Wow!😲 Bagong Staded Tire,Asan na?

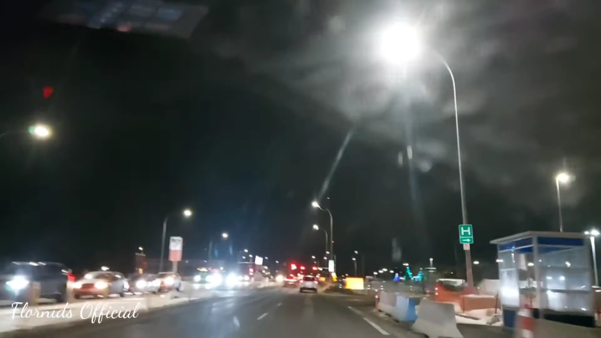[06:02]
Umikintab yung ano, yung kalsada. Yan po ang delikado kasi nagba-black ice yan. Yung nagki-clear yung ano, yung snow. Tumitigas. Yun ang pinakamahirap pag ano, pag mag-drive ka dito na nag-snow, no?
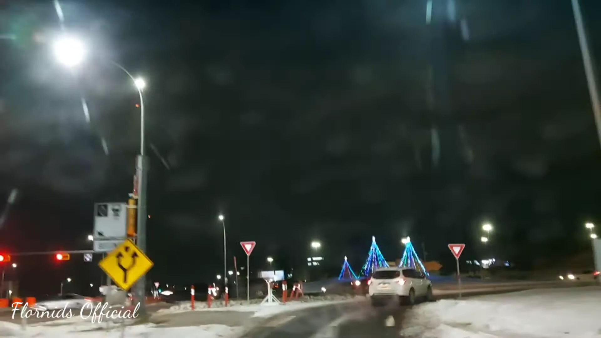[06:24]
Yun, kita na po ang Christmas decor dyan sa West Edmonton Mall.
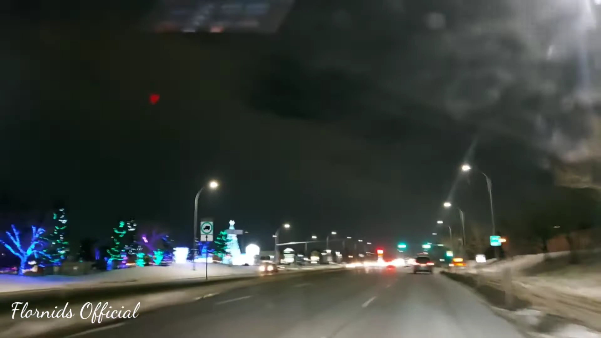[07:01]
Yan ang ganda, oh. Daming design. Yan po ang kaganapan ngayon dito sa Edmonton.